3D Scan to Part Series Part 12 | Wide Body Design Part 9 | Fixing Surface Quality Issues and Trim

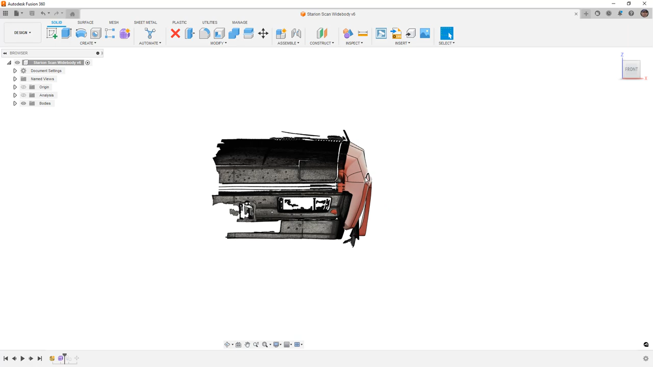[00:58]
Whenever you have a new car or an update to a car or vehicle or product whatever it is then you're looking at a couple of key design stages and most of the time it starts with hand drawings or sketches. We didn't do that with this case we just kind of started to explore the shape. We have that initial phase which is sort of the shape exploration phase and that's where we're really trying to figure out what this thing is going to look like. Now we did a couple of variations on that we designed or created the original fender
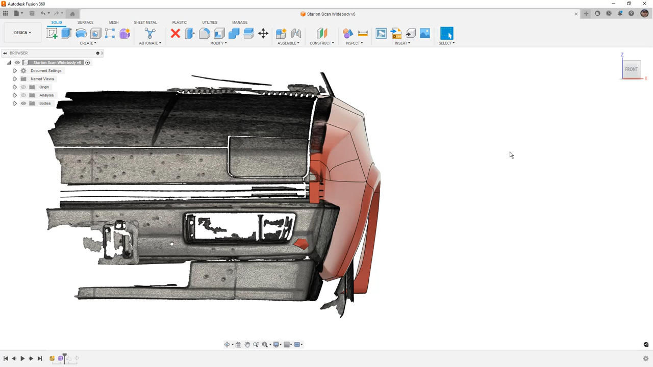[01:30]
shape then we created a first version of the fender and ultimately moved on to this one and then there are going to be some of those design challenges that we hit whenever we're talking about carrying details like hard edges over in the design.
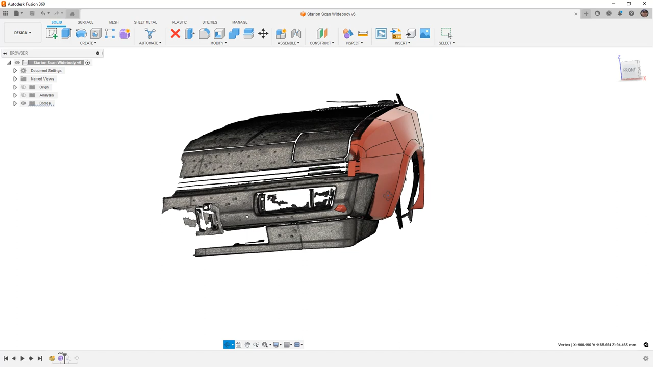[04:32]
So at the end of the last video we took a look at this and there was one area here which of course stems from the star point there's one area here that definitely needs to be addressed there are a few other areas that I do want to make sure that we work on. So as we look at this we can see in this view it looks like it's underneath
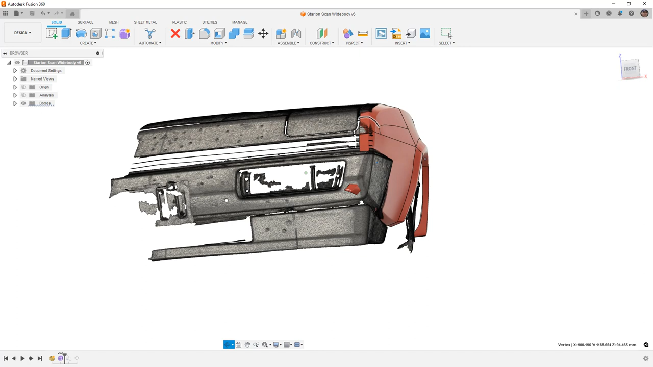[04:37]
the actual mesh if we zoom in you can see that it changes a little bit but
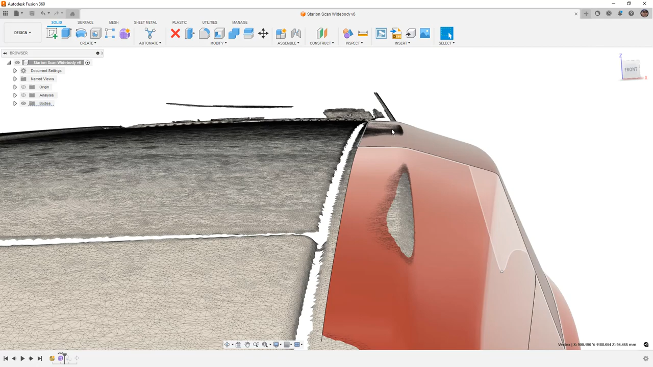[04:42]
we've got some low and some high spots here now ultimately this is going to be 3d printed I said in earlier videos I wasn't sure what the end goal was going to be if it was a functional 3d print or if it was just going to be used to build sort
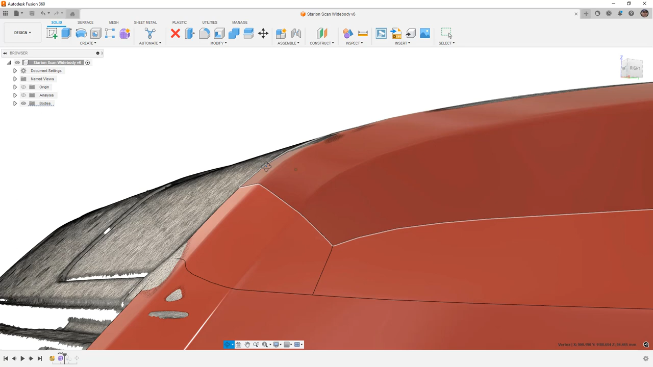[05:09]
to fix or address some of these issues we're a little bit high right here in the front still and
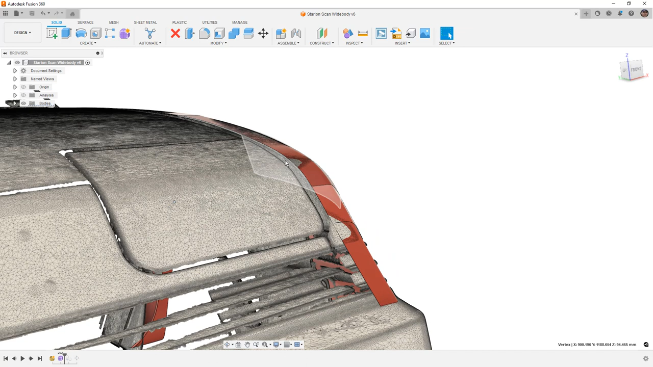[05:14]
a little bit low in these other areas you can see here that we're a little bit low now for a large 3d print something that's going to be probably two millimeters thick does it really matter probably not I mean it's going to flex enough that it would probably be fine but those
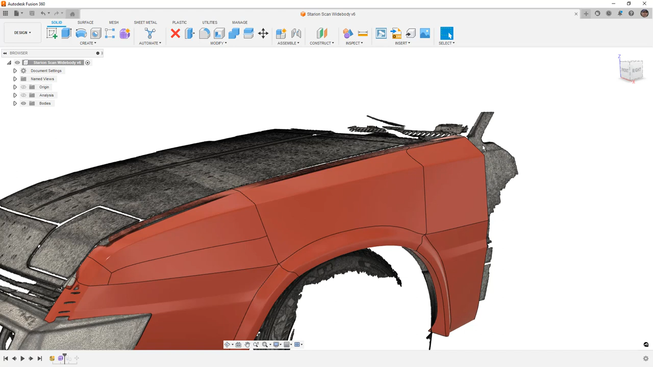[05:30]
are things that we do want to make sure that we address and get it as close as possible now whenever we're working on a form when we're back in the design workspace if we have the surface here I always like to turn it off
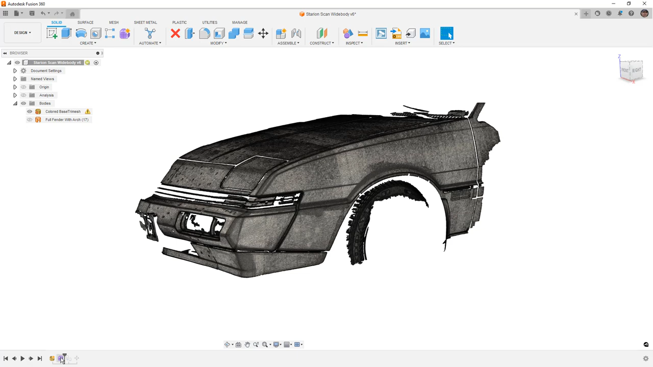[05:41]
before I edit the form so that way I don't have that ghosted body inside of my design a couple of things that we do want to make sure that we address those are really going to come down to a couple of different key areas
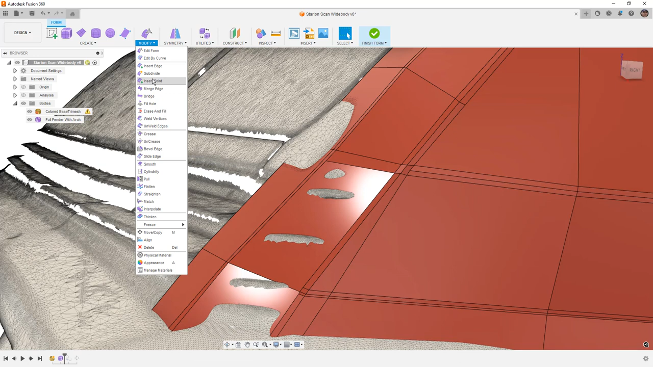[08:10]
more and try to drive that shape a little bit more so that's what I'm going to do first before I make any changes I'm going to go to insert point and I'm just going to take this one forward and hit enter then when I go to smooth display it pulls that down a little bit again this area is going to be cut out so
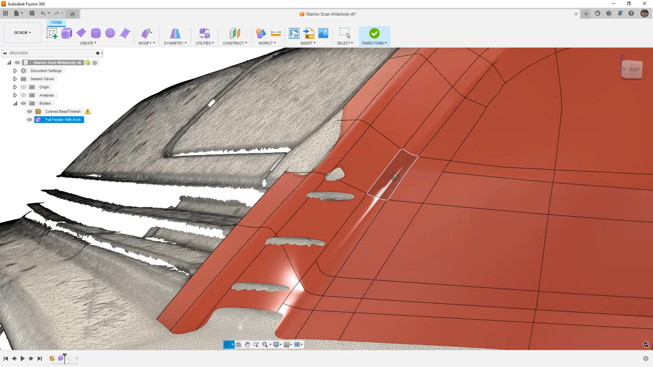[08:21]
I'm not extremely worried about it but we do want to make sure that we're not introducing any bad surface geometry there so that potentially means that we might want to use insert point and carry this one forward a bit more as well even if it means putting a
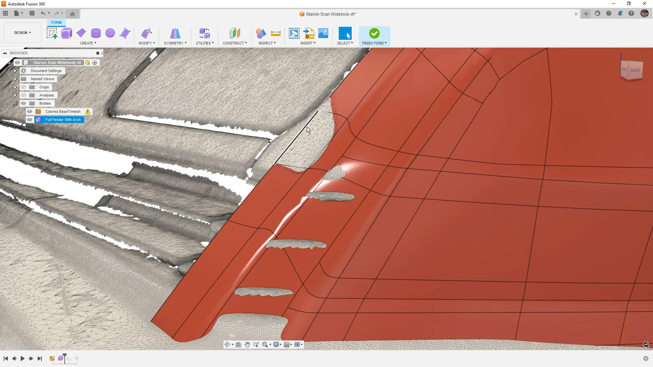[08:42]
t-point there this might help drive that shape and again we just need to be careful of the geometry that we're getting in this area now this gives me an edge that almost exactly matches where that problem is so I'm going to take this and just pull it forward a little bit and just try to get it a little
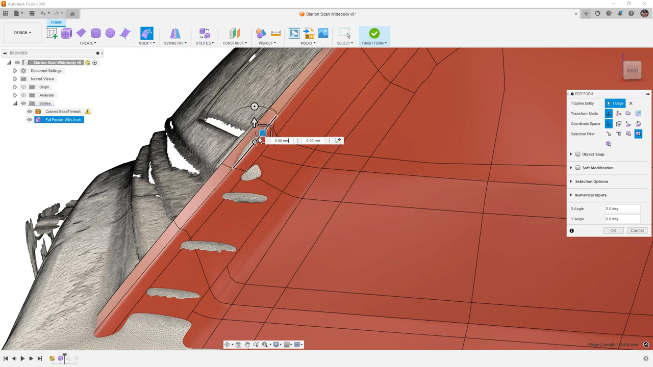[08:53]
bit closer to that final shape now this is where we get into big trouble by grabbing this edge in the smooth display I'm going to do ctrl z and undo and the reason for that is
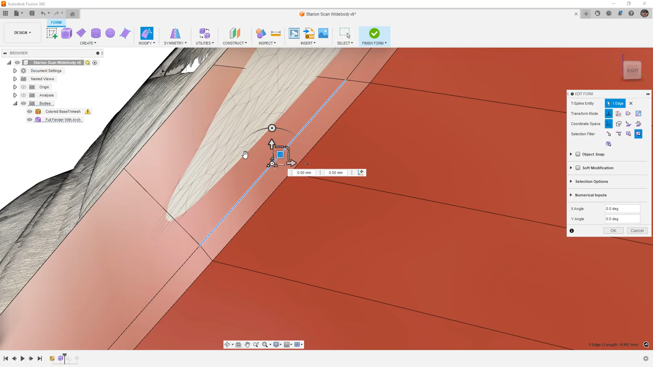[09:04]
because when we look in box display you can see how close these two edges are and we really
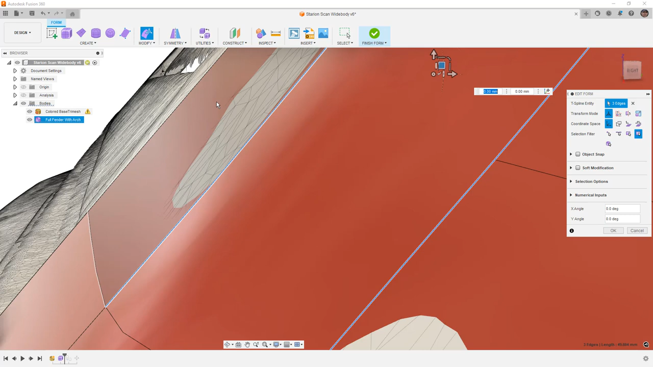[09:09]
should be moving both of those together as opposed to one individually now it can definitely
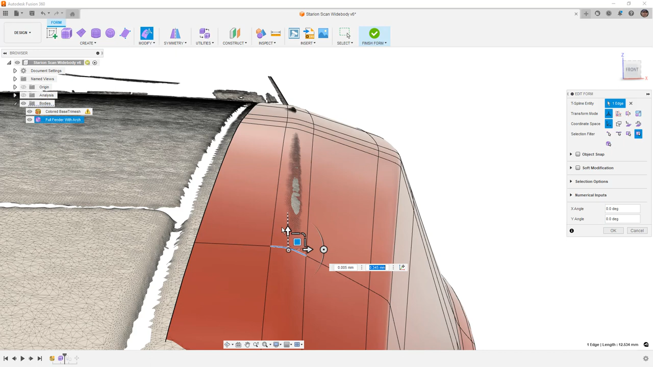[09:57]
around with the location of these edges just it helps us get to that final shape just
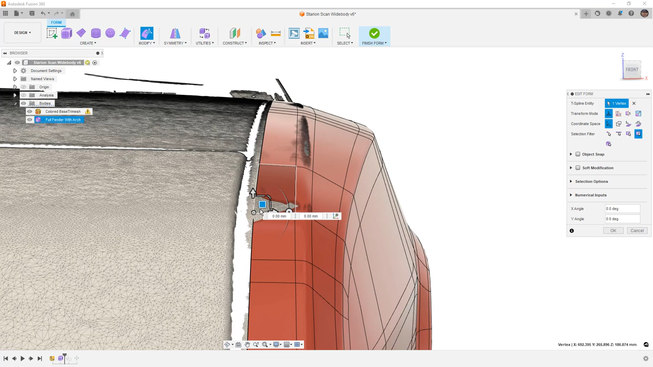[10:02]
a little bit better it doesn't have to be perfect again we are dealing with what's going to be a relatively thin 3d print it's going to conform to the shape it'll probably